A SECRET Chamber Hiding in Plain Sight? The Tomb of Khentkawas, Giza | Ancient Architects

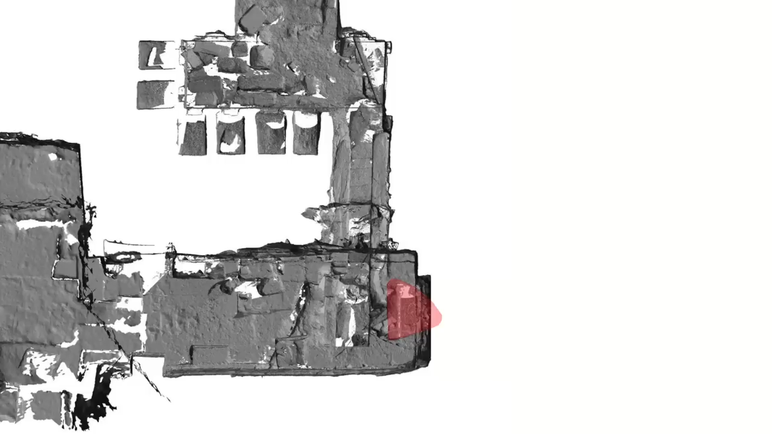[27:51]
So for now that's as far as I can take it. At best we're looking at the entrance into a hidden passage, unopened by tomb robbers and hence untouched for four and a half thousand years.
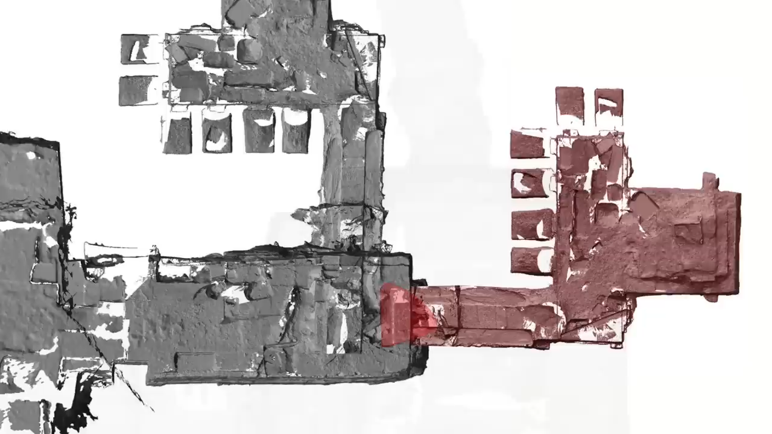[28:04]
At worst we're looking at some natural geological features of the bedrock, and nature can form some regular shapes.